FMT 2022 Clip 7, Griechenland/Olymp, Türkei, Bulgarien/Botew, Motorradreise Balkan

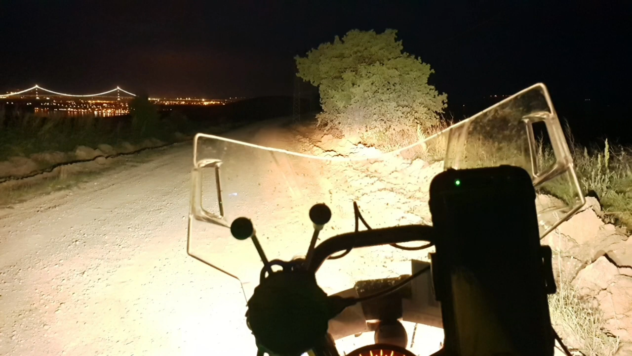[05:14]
Es ist schon dunkel geworden und ich entscheide mich trotzdem für eine Offroad-Piste, um bei Nacht einen guten Blick auf die weltgrößte Hängebrücke zu haben, welche Europa mit Asien verbindet.